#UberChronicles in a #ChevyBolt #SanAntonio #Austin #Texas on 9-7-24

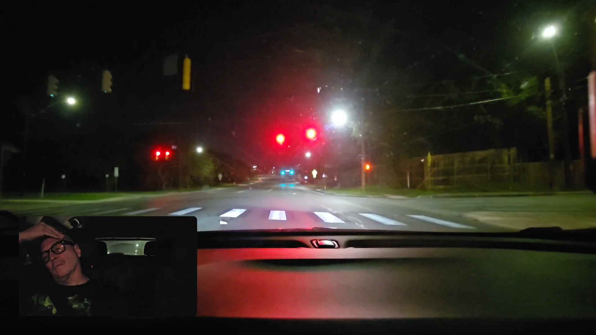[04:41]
Turn left on Serenade Drive. turn left on Serenade Drive, then turn right on Crest Park Drive.
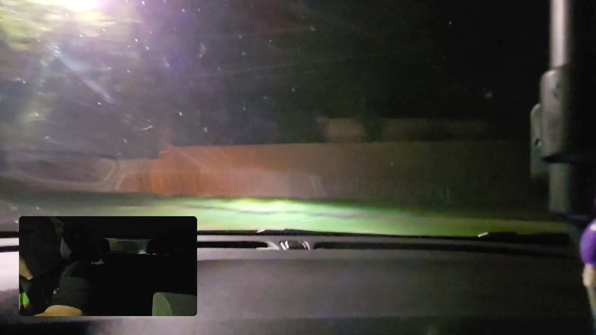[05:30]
Turn right on Serenade Drive, then turn right on Crest Park Drive. Turn right on Crest Park Drive.
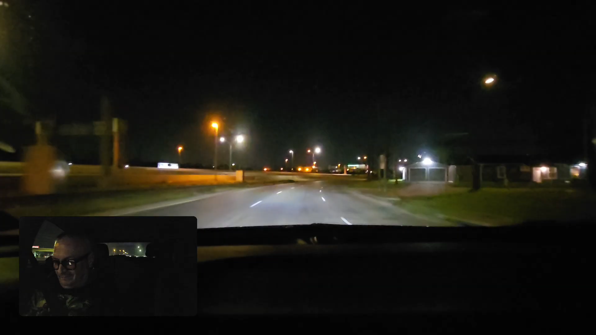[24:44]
Keep left toward US Highway 281 South.
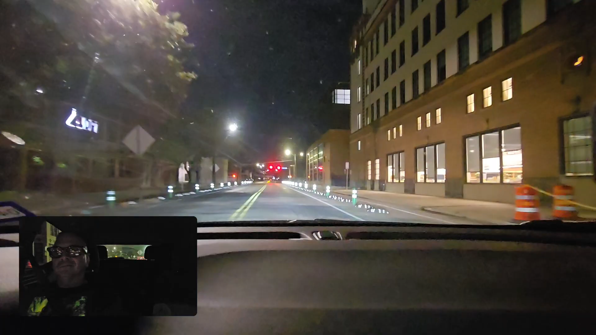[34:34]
a slight right turn on Elm Street using the right lane.
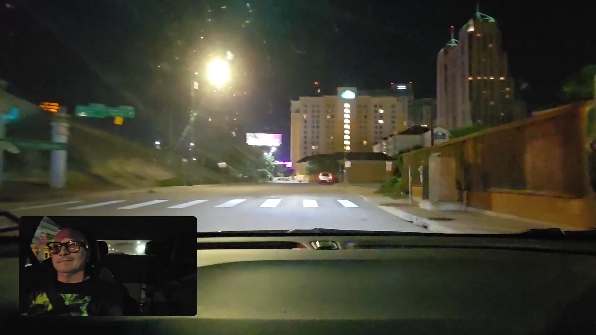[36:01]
Turn right on East Crockett Street, then turn left on Boat Street.
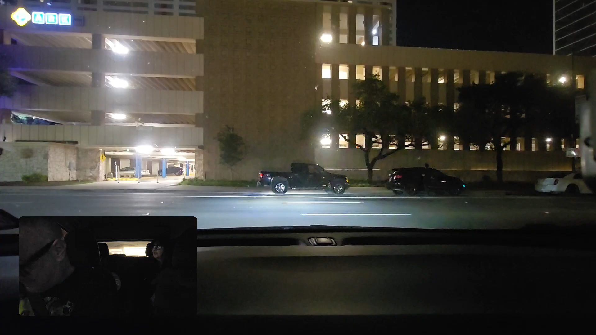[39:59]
Go left here. No, I don't think so. But that's what it's trying to tell me, though. Yep. That's good old maps, navigations. We figure out everything else, but we can't figure out if the street's one way. But when you make too many turns at one time, it doesn't know where it's going. There it goes. Recalibrated.
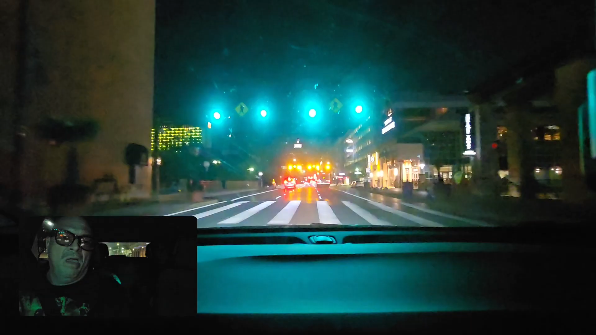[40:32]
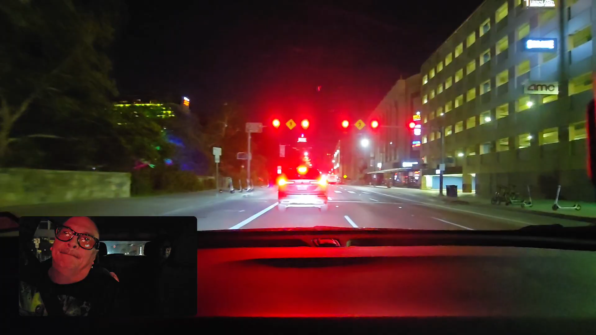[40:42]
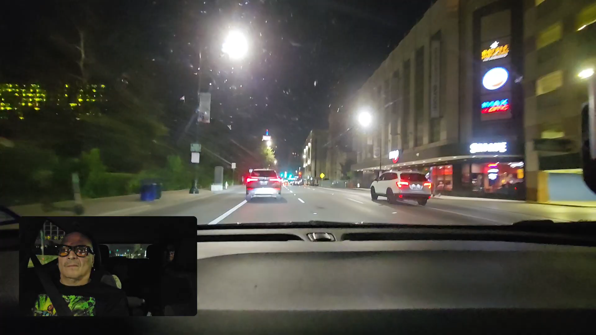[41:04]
Just ahead, make a sharp left, turn on Lusoya Street.
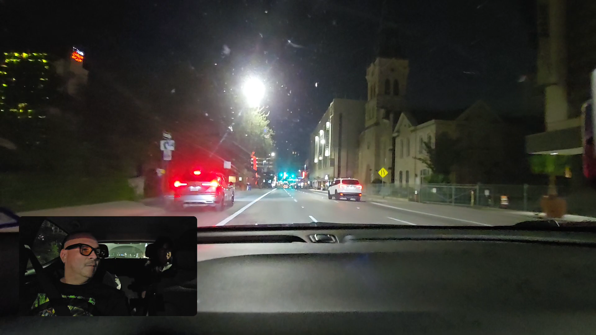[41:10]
Make a sharp left, turn on Lusoya Street.
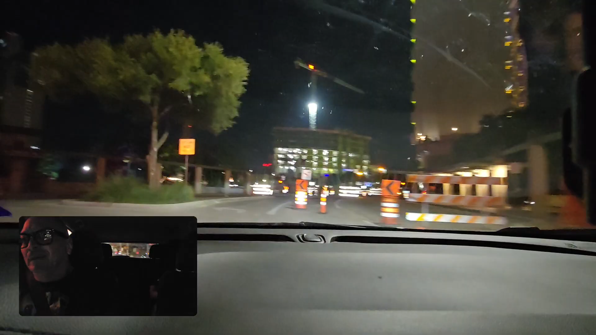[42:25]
Forever construction here in San Antonio. Mm-hmm.